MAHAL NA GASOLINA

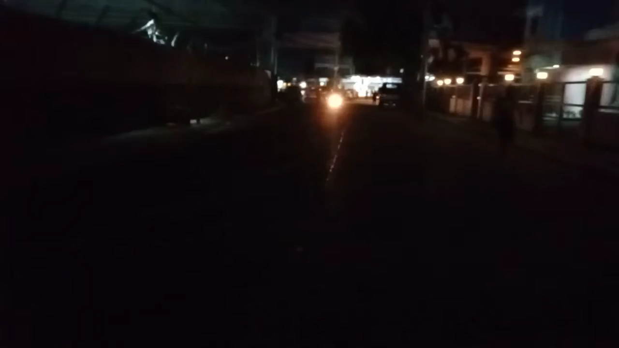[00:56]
Ayun, kita nyo, palabas na ako na ang airport road
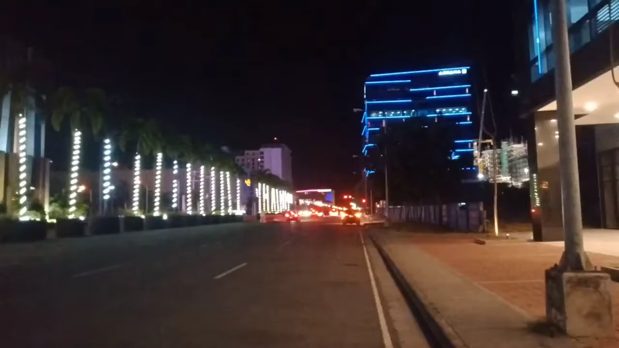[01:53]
Pro pa So, ayun guys, ito, malapit na tayo